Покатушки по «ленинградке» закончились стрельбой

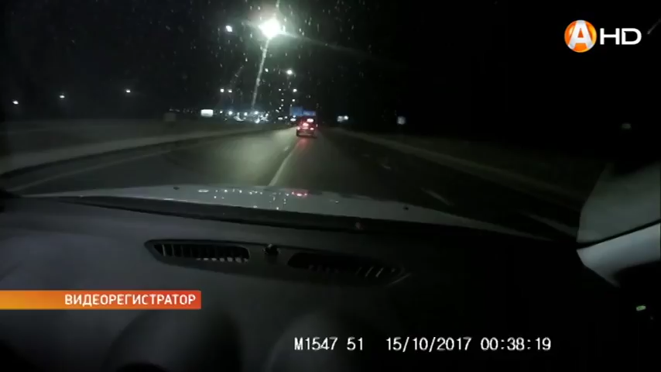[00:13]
Полицейским пришлось применить оружие. Несколько выстрелов по корпусу и колесам автомобиля, но Митсубиси продолжил движение. На 86-м километре дороги к Серебрянским ГЭС водитель иномарки не справился с управлением и вылетел в кювет. За рулем оказался продавец одного из автосалонов Мурманска. 35-летний ранее судимый мужчина угнал машину из салона, уж очень хотел на ней покататься.